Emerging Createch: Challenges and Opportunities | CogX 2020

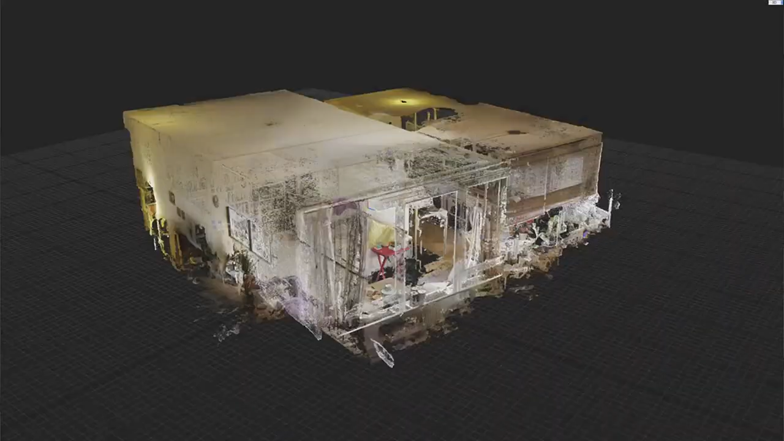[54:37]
where we take a area of the estate
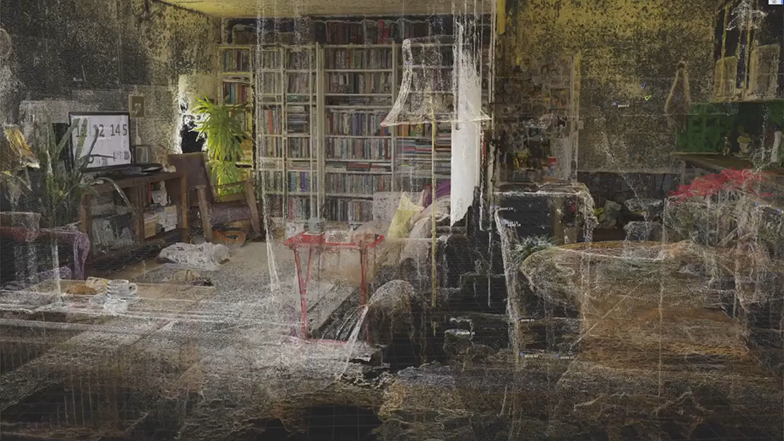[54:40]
a pretty small area mainly like a flat or a stairwell we take thousands of photos of that of